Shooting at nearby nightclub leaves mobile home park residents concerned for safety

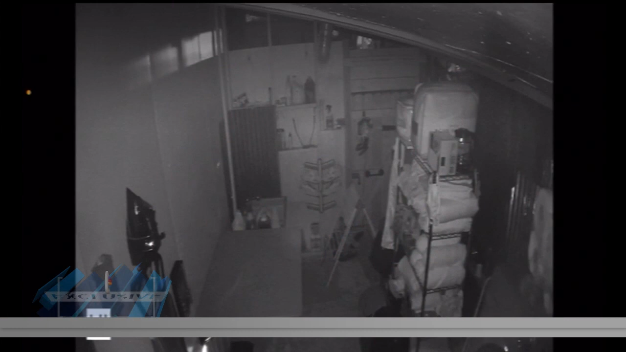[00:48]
That video came from a camera inside a man's laundry room.